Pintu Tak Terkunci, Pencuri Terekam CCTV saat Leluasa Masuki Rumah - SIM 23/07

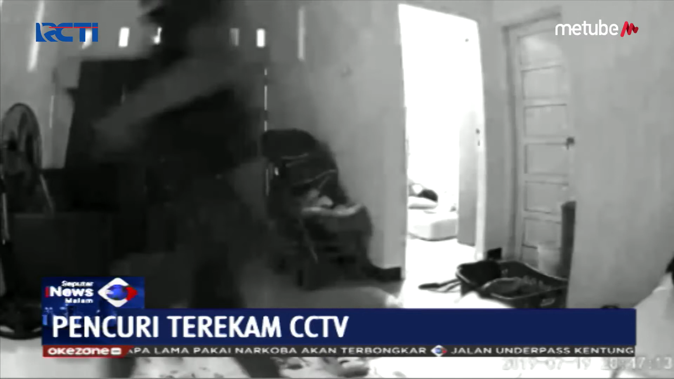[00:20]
Febiansa alias Aro dengan santai memasuki rumah milik Sri Priyono di Perumahan Puri Kencana, Loa Bakung, Kecamatan Sungai Kunjang, Samarinda, Kalimantan Timur.